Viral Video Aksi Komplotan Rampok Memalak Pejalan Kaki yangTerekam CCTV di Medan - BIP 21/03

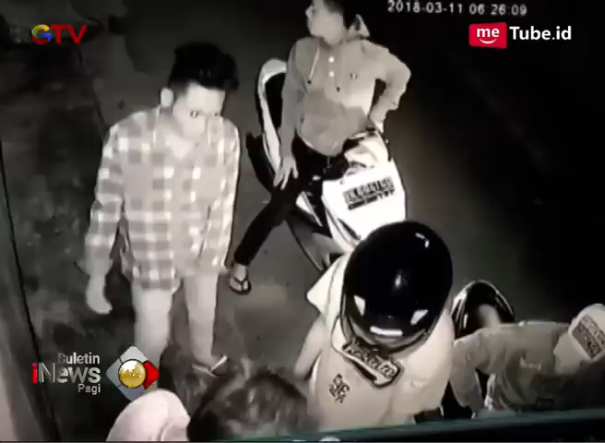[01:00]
Tampak terlihat salah satu pelaku menggunakan senjata jenis lingkis untuk menakutinya. Usai melakukan aksinya, komplotan ini berpindah lokasi.